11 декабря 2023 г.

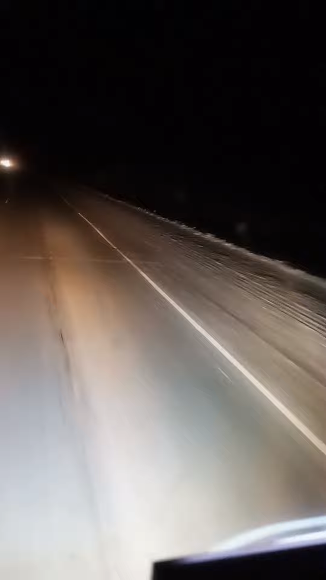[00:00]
по-моему, кто-то горит к нам. Сидел я молча в окна и наслаждался. Там сильно горит. Моя любовь. Ёбаный в рот, фура горит, блядь. Вот это да, вот это, блядь.